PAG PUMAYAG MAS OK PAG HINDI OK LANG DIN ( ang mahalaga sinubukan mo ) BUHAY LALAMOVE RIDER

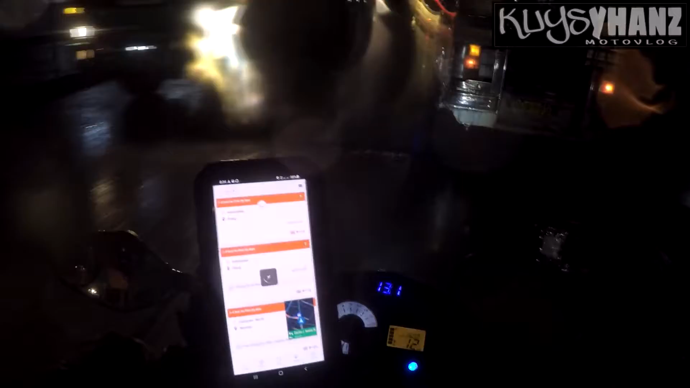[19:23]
Wrong move, wrong move. Kanina kasi, okay na eh, sana pinagkukuha ako na lang yung kanina. Eka nga nila, mga koys. Nasa uli ang pagsisisi.
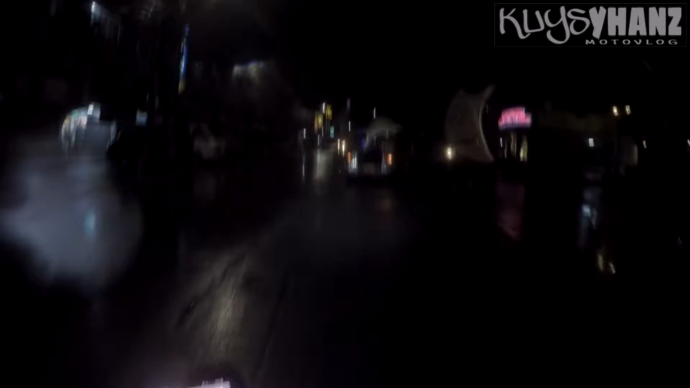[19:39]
Ito mga koys, ginawa na natin, o. Ayan, nasa 4.9 kilometers ito kanina, mga koys, 3.8 kilometers na lang,
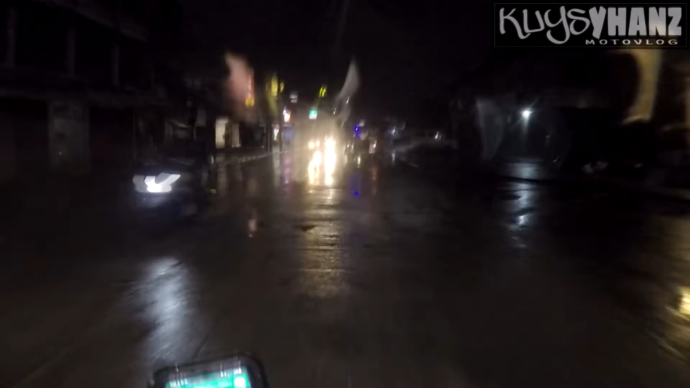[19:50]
nandado na tayo sa, pick up point. Ano pala ito, mga koys, Malabon, Malabon to Taytay.